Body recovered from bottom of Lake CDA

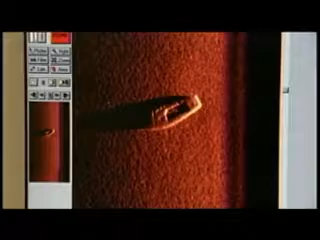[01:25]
This is what a sunken sailboat looks like, and on Friday, they spotted what appeared to be a body.